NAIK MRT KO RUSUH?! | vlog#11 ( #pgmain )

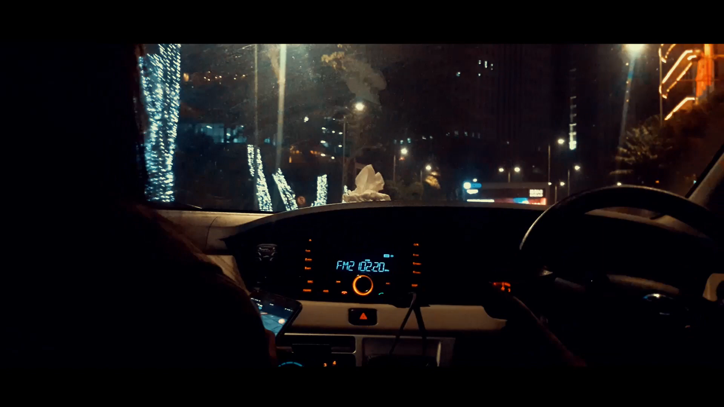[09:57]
Pacific place yang kanan ini kan? Ambil kiri ya ke Senopati.